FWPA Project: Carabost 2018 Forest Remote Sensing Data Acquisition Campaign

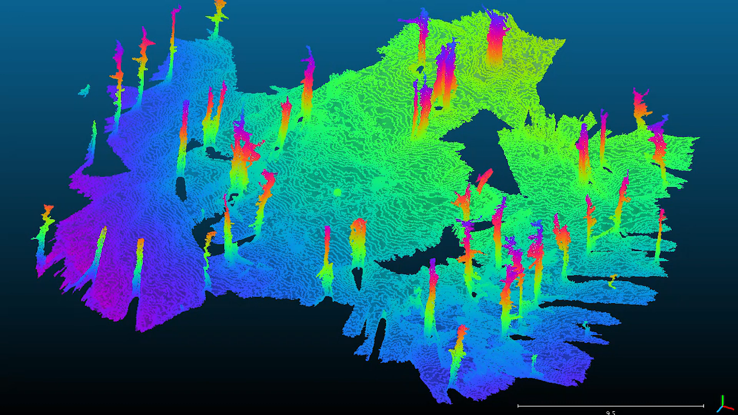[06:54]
It's black and white and it's got a 100 millimeter baseline which is the distance between the two cameras.